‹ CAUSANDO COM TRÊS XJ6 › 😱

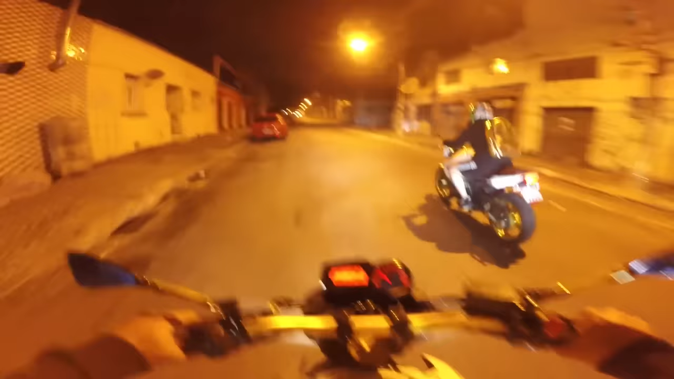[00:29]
vamos. Rolê que vocês estão acostumados aí em São Paulo, agora é com a gente.
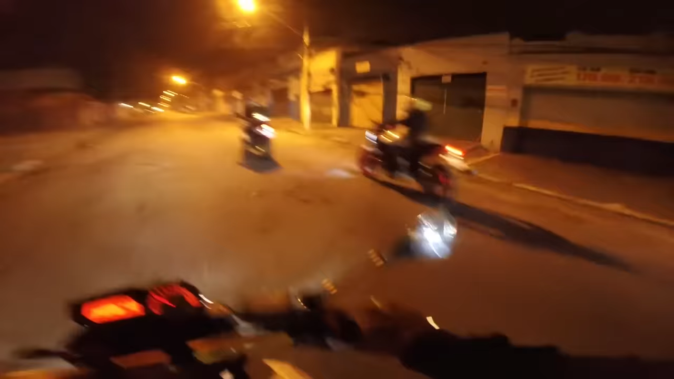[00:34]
Só barulheira, velho. Hoje é só barulheira, não tem jeito.
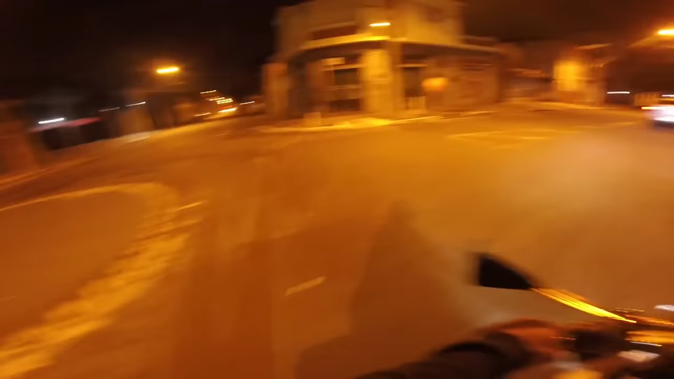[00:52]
Só barulheira, a polícia aí na frente e tal.
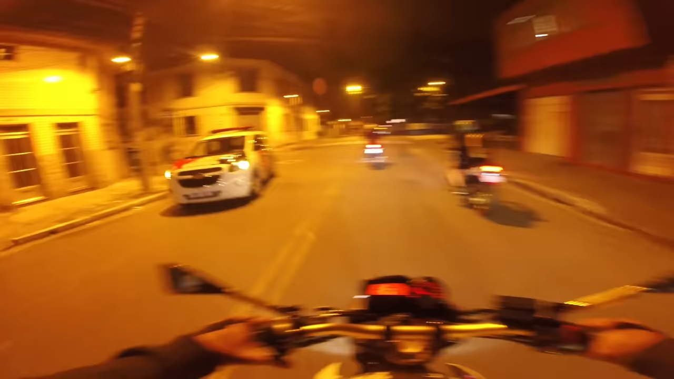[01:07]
Passou olhando. Saber se não é roubado, né? Tá certo.